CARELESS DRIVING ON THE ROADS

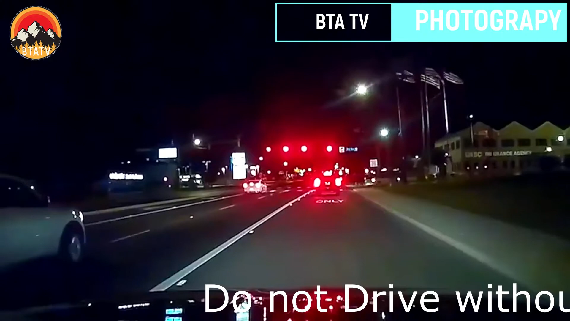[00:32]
Too. Man, make a right, bro. Make a right, bro.